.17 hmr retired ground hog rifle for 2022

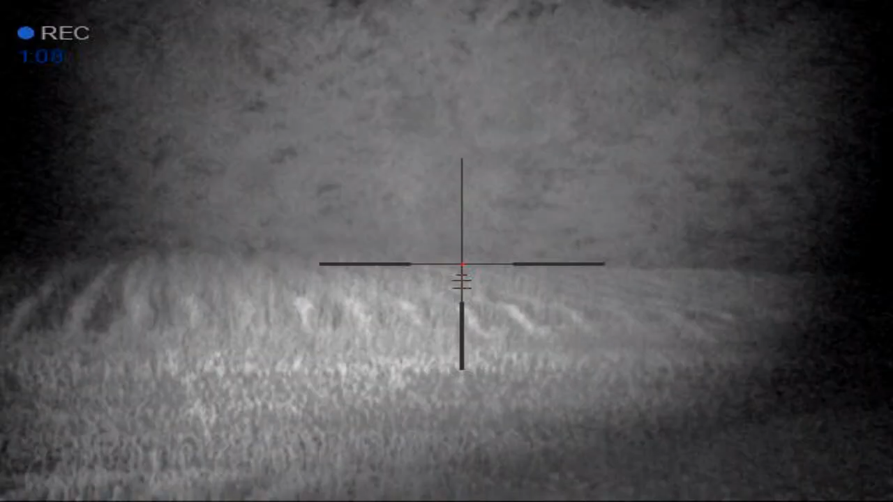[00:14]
Finally, I look back, and this big male here, it's probably a three-year-old male, comes out of the woods, checks up, and I put a poke on him.
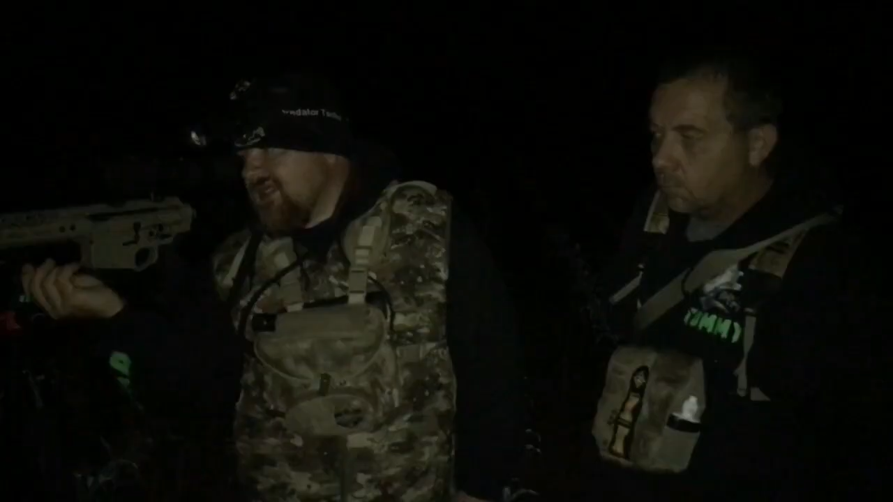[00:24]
I'm shooting a 50 grain 22-250 Superformance Hornady at 4,000 feet a second. I pulled the trigger, had a slight hesitation before I heard that thump. Y'all know what that thump means, so we're guesstimating 275-300 yards, don't know.
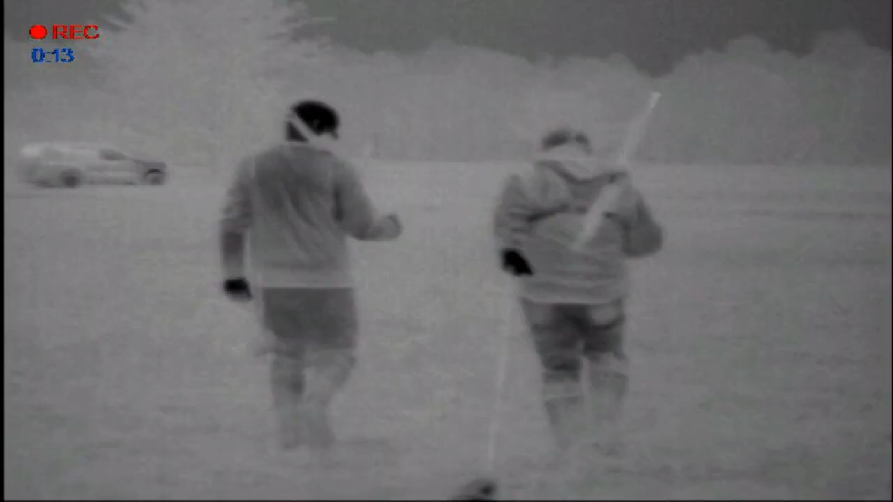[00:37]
This was about the time a farmer reached out to me with an unusual problem.
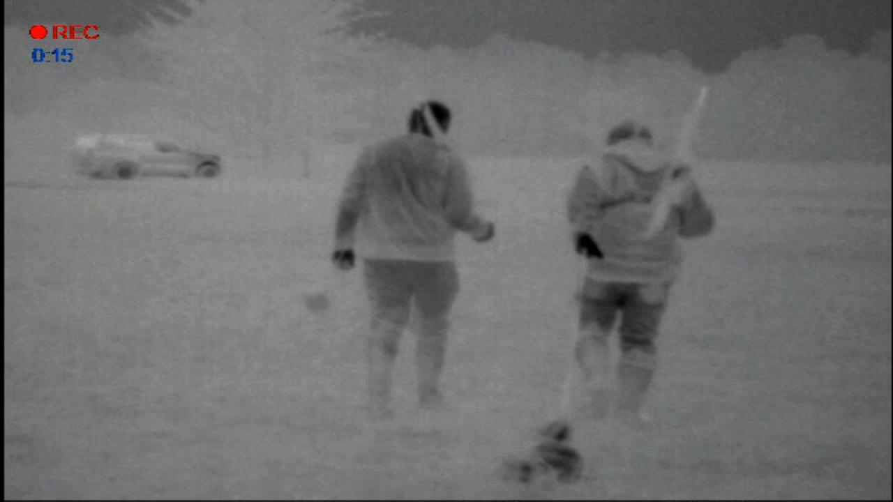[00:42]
Despite the huge dent I'd put on the coyote numbers on the farm, there were now other varmints moving on the property.
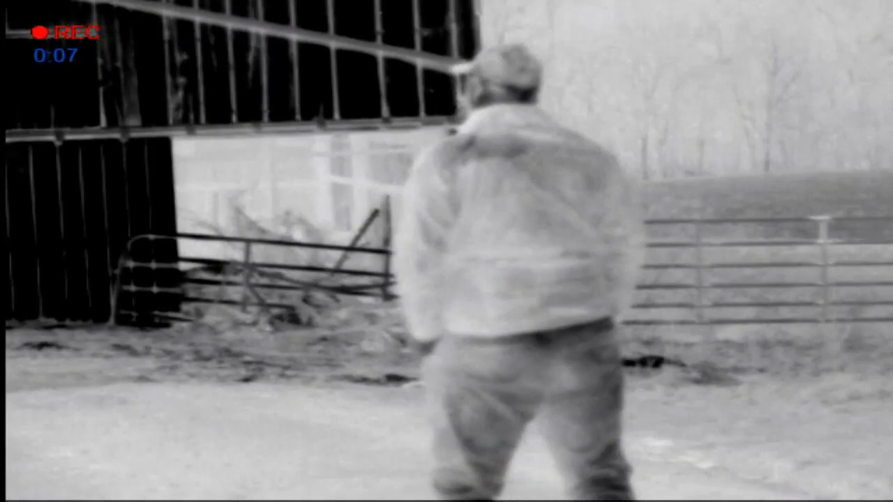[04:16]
this would also be a very useful tool for searching for groundhogs in the dark shades of an old barn.
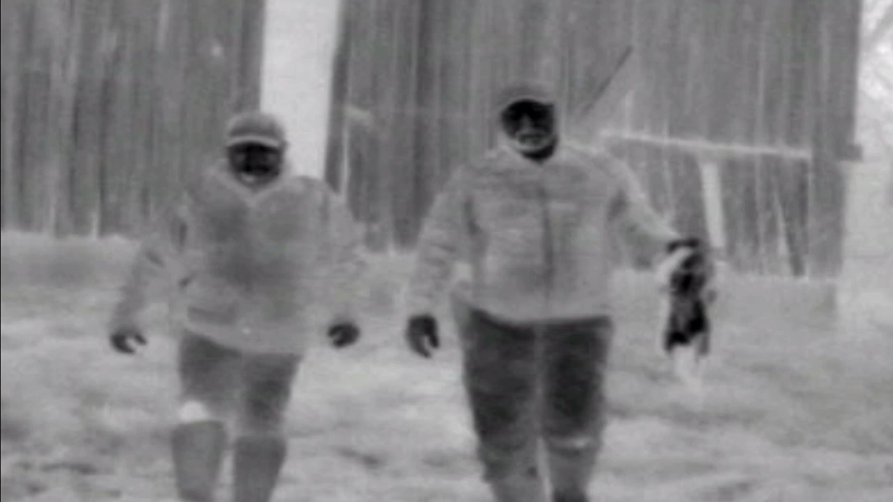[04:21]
That was the summer that we helped out so many farmers and made relationships, gained new coyote ground, and just had a blast.